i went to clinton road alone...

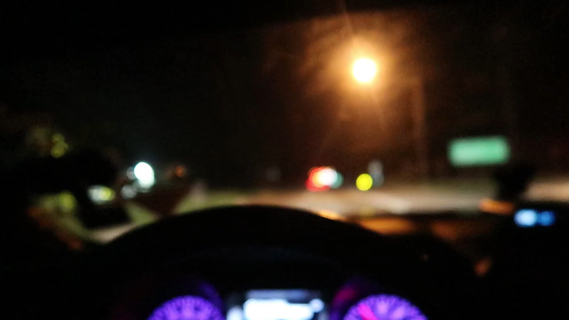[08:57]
how far this actually is it was way farther drive than i thought but we're almost there guys we're like a stop away yeah
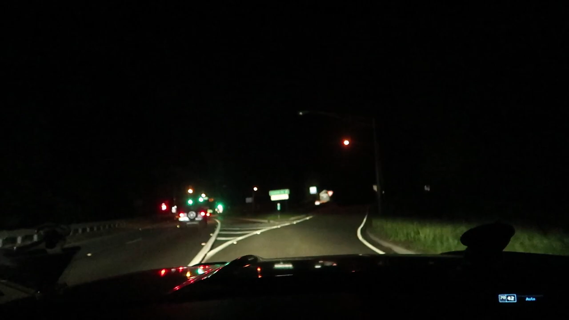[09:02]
i've made it there's the sign right there guys oh yeah all right a whole bunch of bikers just passed so that's dope i guess now we get started though um we're on freaking clinton road right now by my damn self the road the road really hasn't started yet
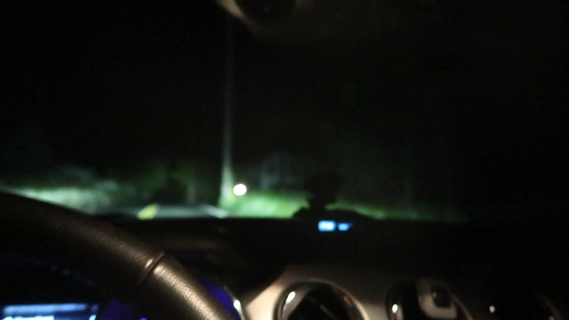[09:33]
that creepy house right here they got lights now at this creepy house
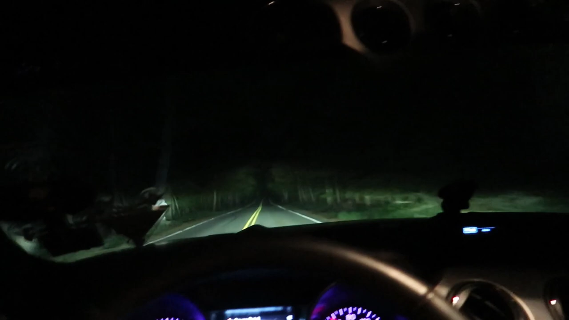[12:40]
this is straightaway right here too damn guys there's like so many sharp turns and stuff here it's kind of sketchy don't speak but um yeah you gotta you gotta do it for the vine for the youtube
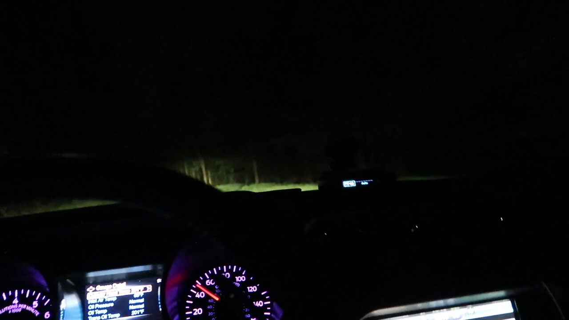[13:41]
sketchy my radar is really good like usually doesn't go off for stuff like that there's a car well this guy in front of me is a freaking uber driver on clear road i see the sticker on his um back windshield i don't know if you guys can see it
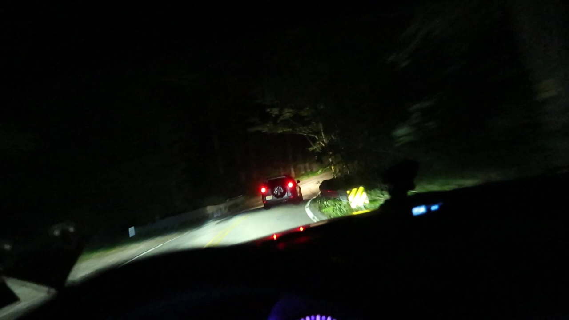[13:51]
but he's a freaking i think i'm scaring him right now because i'm kind of close to him but oh well i was trying to go around him at first but he's going a little bit too fast on these turns for me to go around him so i'm gonna just let him be oh
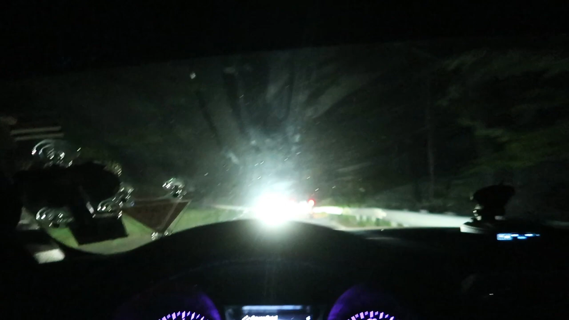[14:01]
there's another car that's five cars i've seen that's still not a lot but that was a truck too but we out i'm almost off client road finally i started getting a little bit shook when i